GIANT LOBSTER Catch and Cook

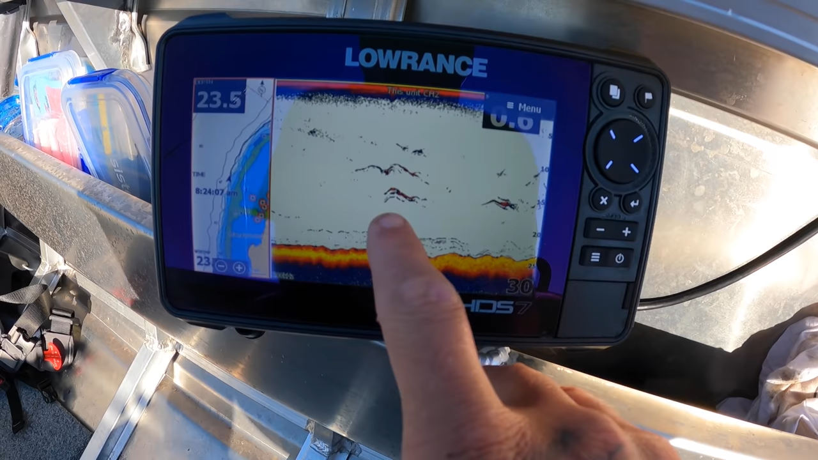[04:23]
So that's like fish, fish, fish there. They're not actually fish, they're sharks.